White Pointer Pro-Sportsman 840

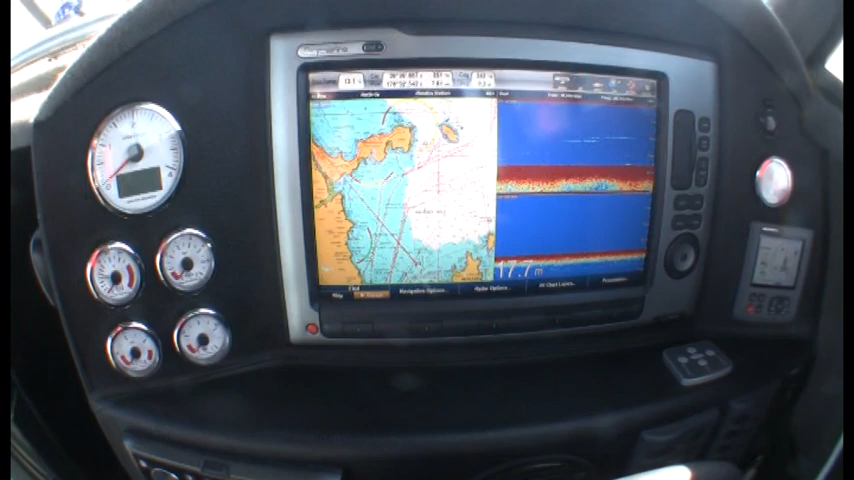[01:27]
A lot of people are beginning to favour over conventional touch screens. A little bit easier to use in a seaway. This has literally everything.